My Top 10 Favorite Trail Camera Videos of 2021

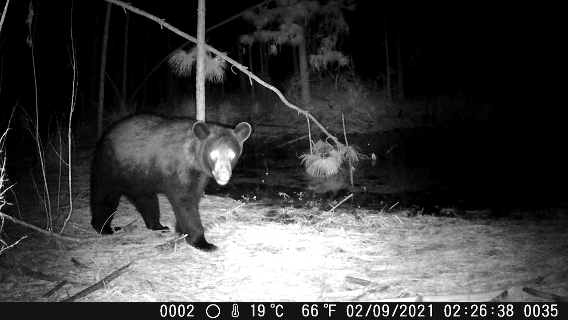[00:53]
I was in Florida for a few weeks, took a trail camera, and set it up over a watering hole. I think the first or second night that it was there, this big bear came into the watering hole, and then the second night, the bear came back, and instead of going to the watering hole, he decided he was going to feast on my camera. Now, fortunately, the camera did survive, but not without a little bit of damage,
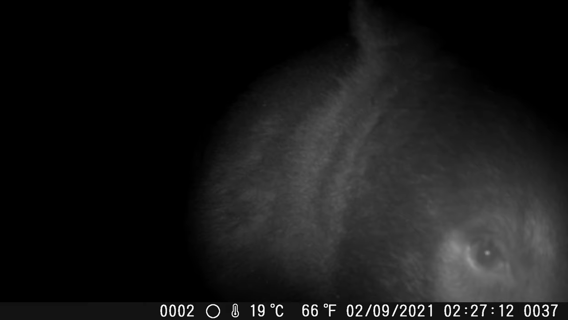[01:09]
but I just thought it was really cool to capture footage in a place totally different than what I'm normally used to running trail cameras, and to capture a nice big bear on camera as well.